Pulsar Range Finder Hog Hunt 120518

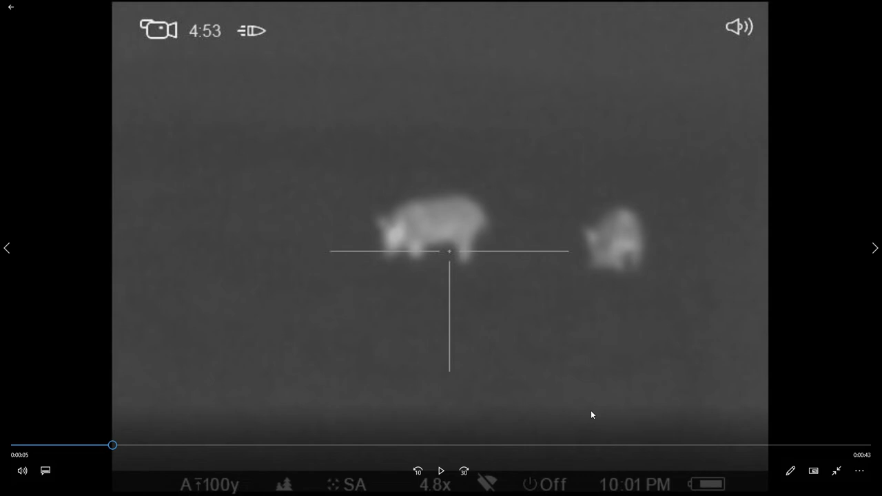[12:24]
Now, this particular thing here, I kept telling Trussell, you need to get the right-hand pig. Trussell's always usually on my right. Because he's left-handed. But anyhow, come find out, he couldn't see. There's hay grazer right here.
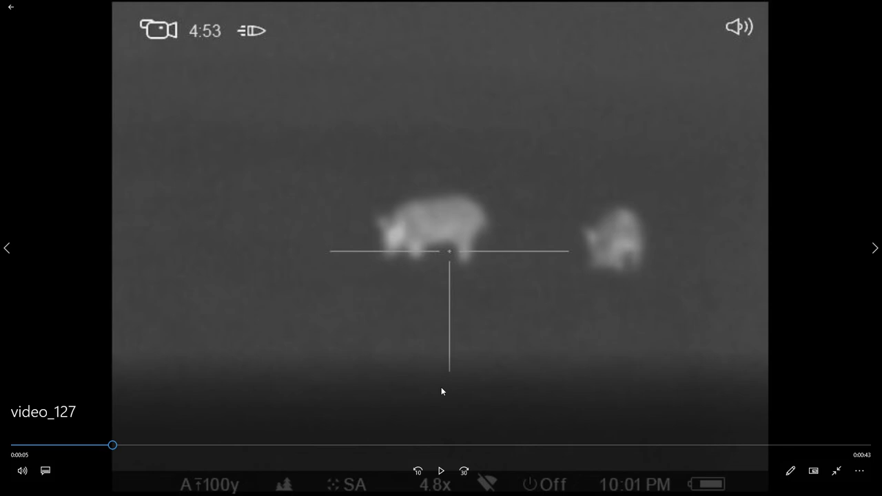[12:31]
So he couldn't see there either. So this is why I chose this pig.
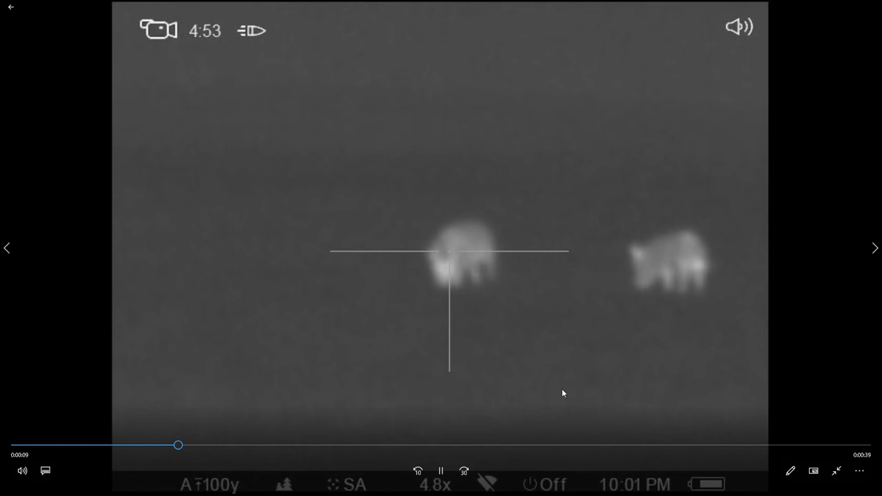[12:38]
My pig's down. That's two I got.
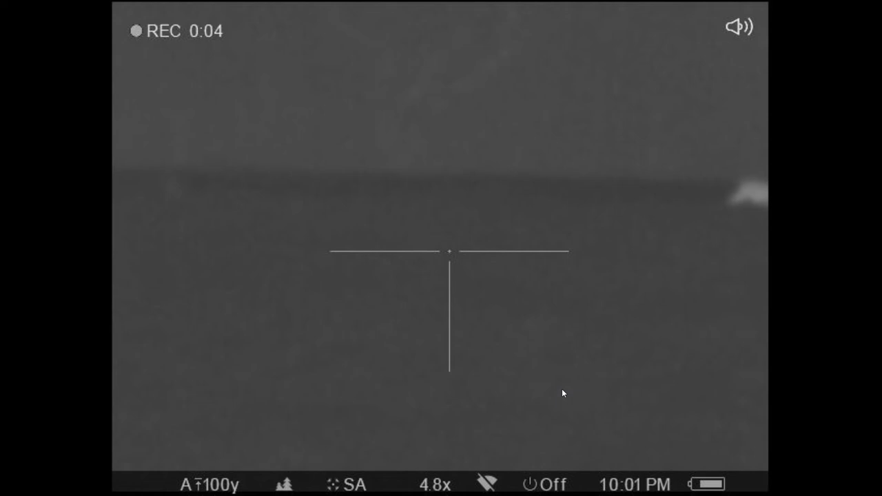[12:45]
We didn't recover that one.
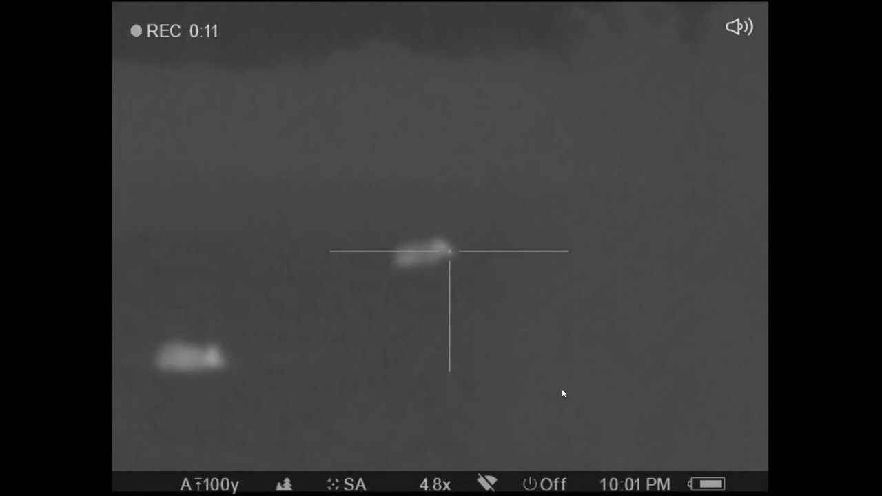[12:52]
I don't know, I got two of them, but I only got one down.
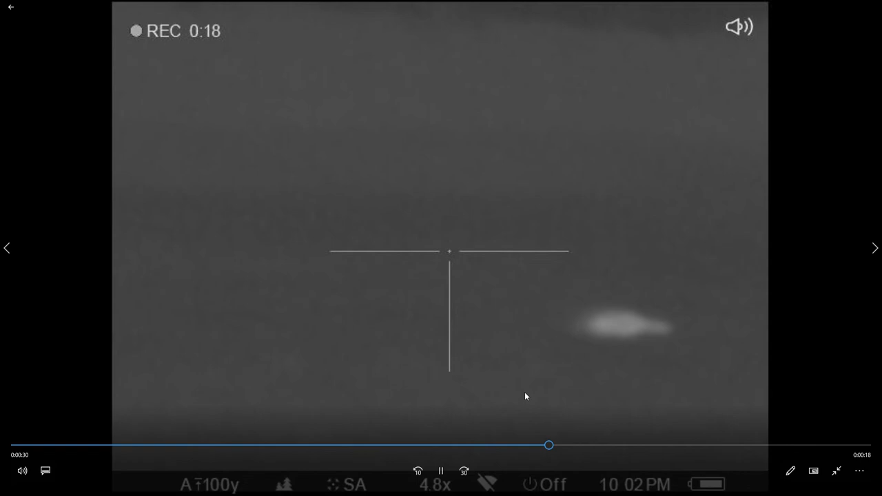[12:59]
Trussell didn't get his down. There was two pigs here to the right. Huh? Oh, no shit. I didn't even think about that. See, now you can see the edge of that grass. I'm lined up over here.
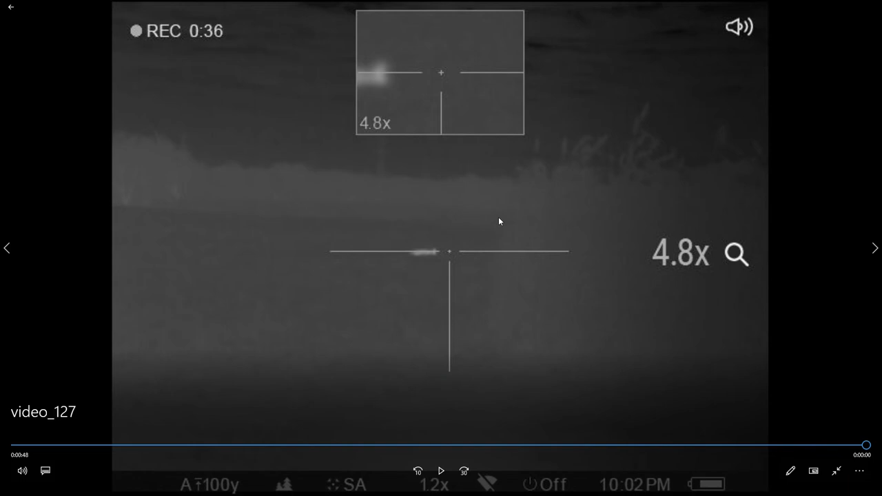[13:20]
I can see that hog back in there, but he's over here. He can't see it. That's why he didn't shoot it. And I didn't realize that till later. But anyhow.
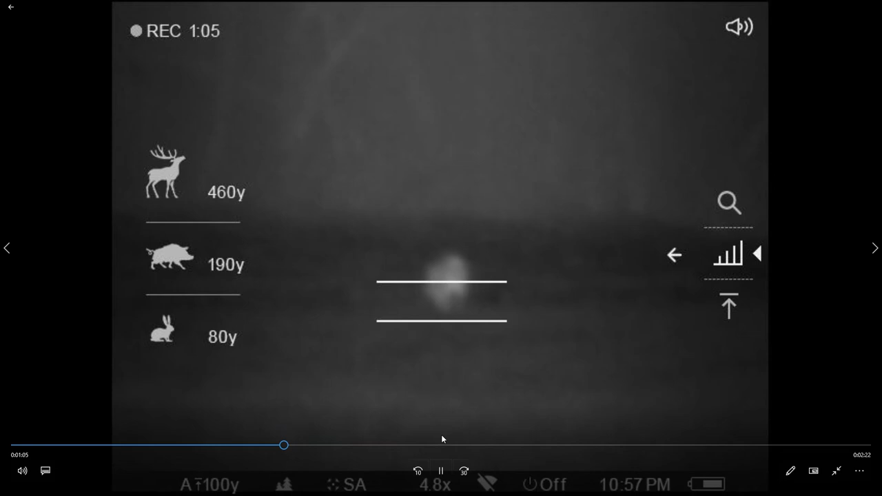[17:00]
to me, not fantastic amount more. All right, here we go again. We'll see how far this hog is.
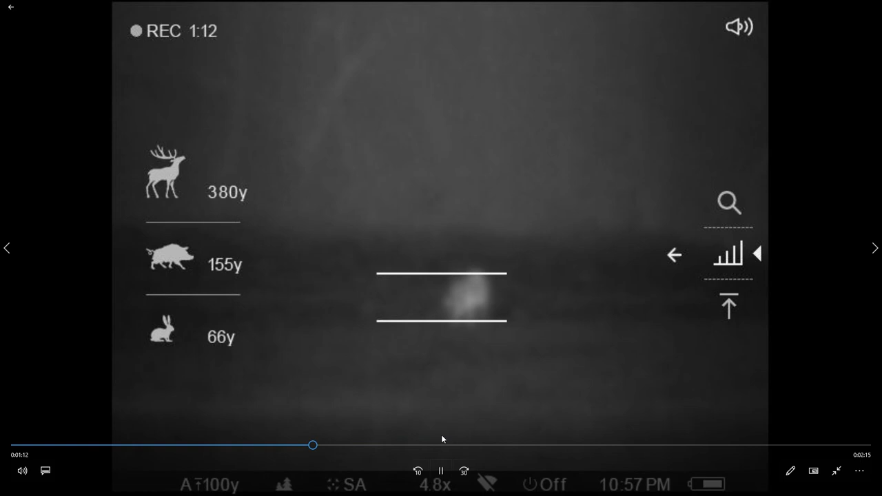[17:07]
Yep, still a little far. I mean, that's what this is for, and it works good as long as you have a normal size hog. Now, if you're arranging an armadillo, it'll show you it's hog way out there, but this really works real well if you have a bunch of hogs that you
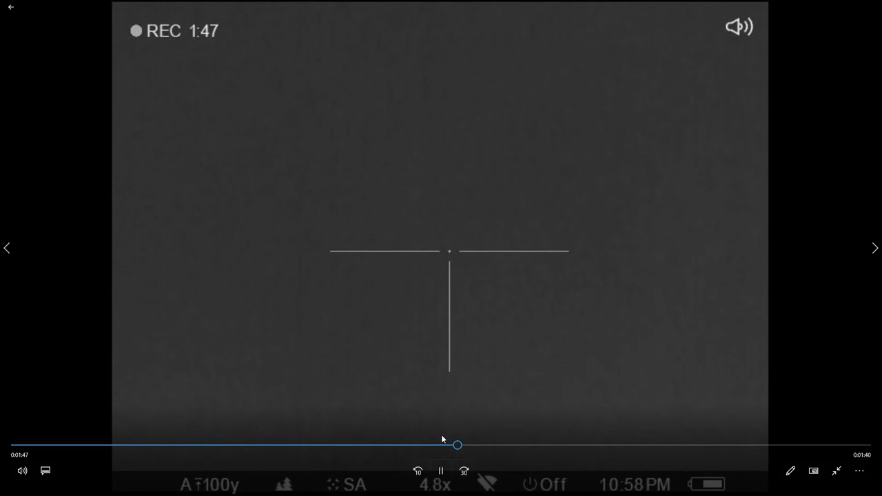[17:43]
can tell what the little ones look like and tell what the big ones look like. And pick you an average size hog, it'll give you the range real close. Now we're ready for the victim.
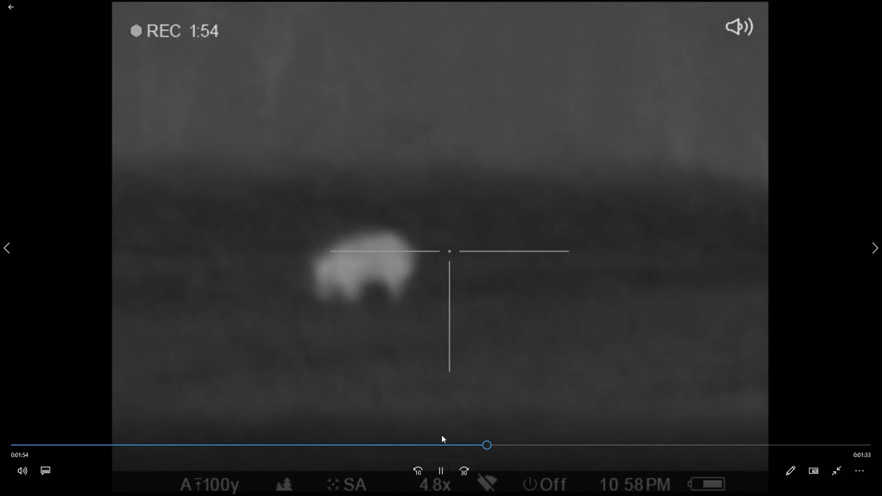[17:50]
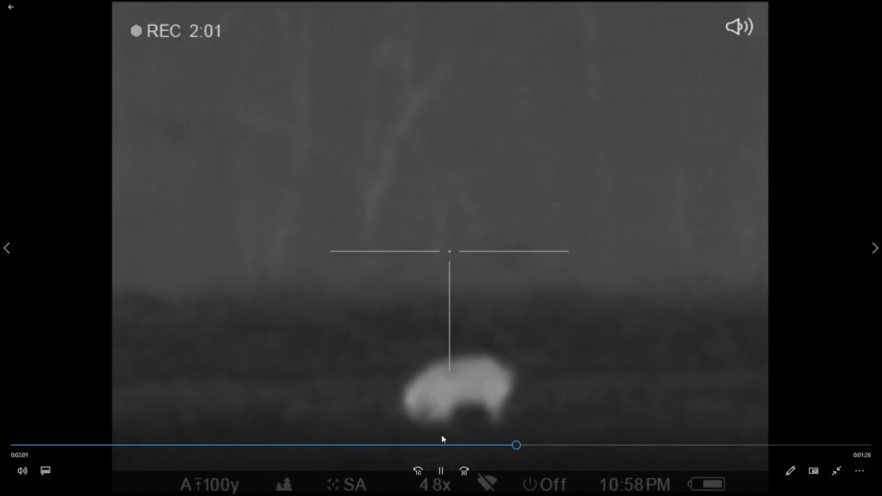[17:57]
It's hard for me to remember all these shooting incidents. I'm zooming in. I don't want to miss him.
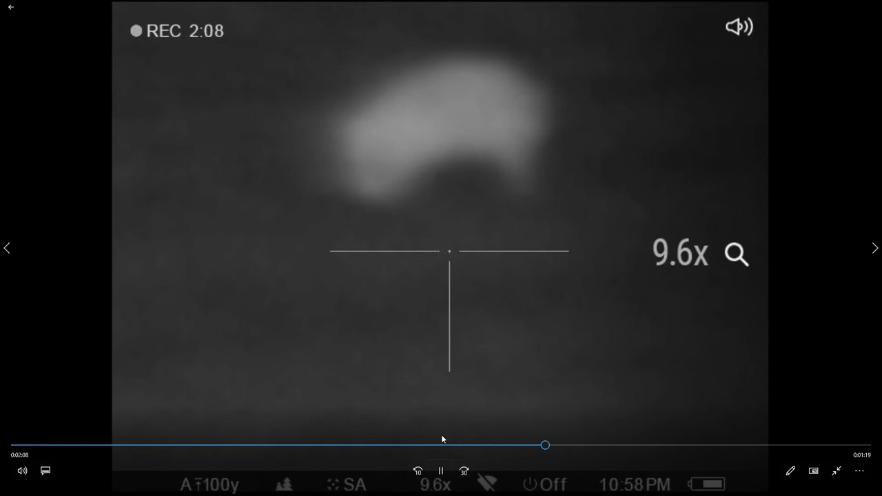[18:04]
Yeah.
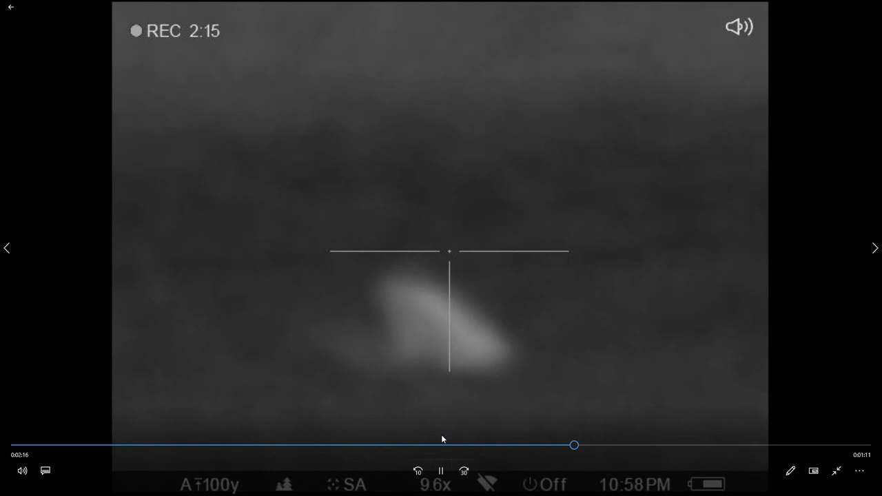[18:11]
Look around.
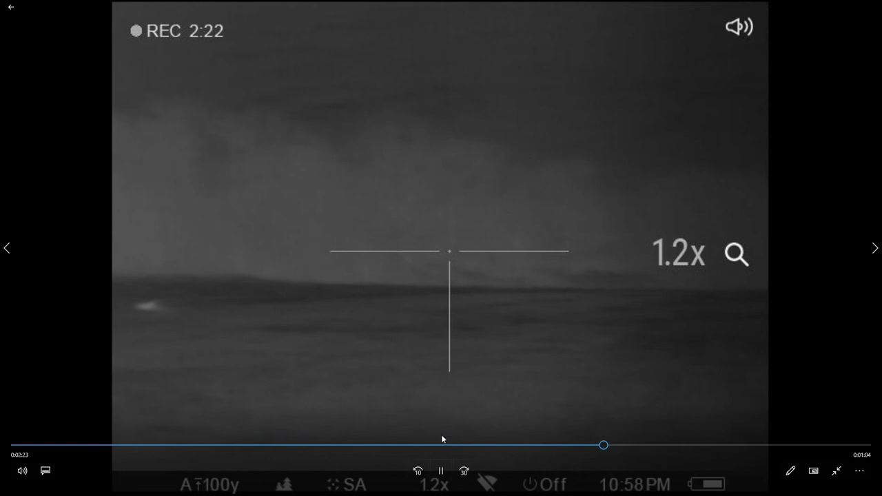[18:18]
Reason I'm saying look around is that the hogs that come running out, see all that hay, and some of that's not even cut yet. That's the river right there. The cycle.
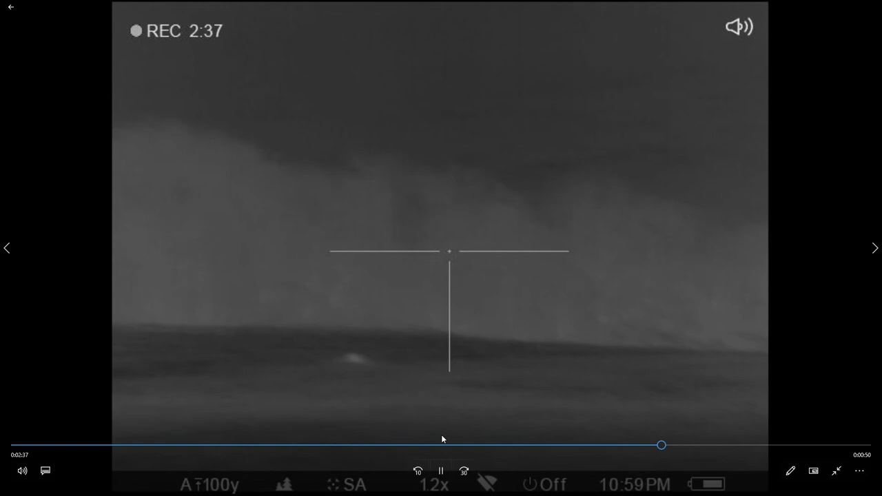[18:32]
He's still dealing with a single shot.
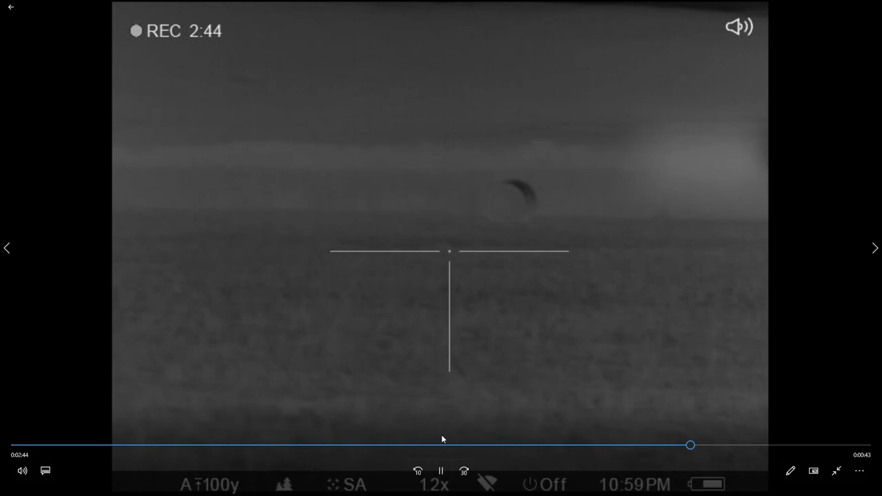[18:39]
And you can see that scope. How much more clear can you get? I just like to zoom in when I shoot.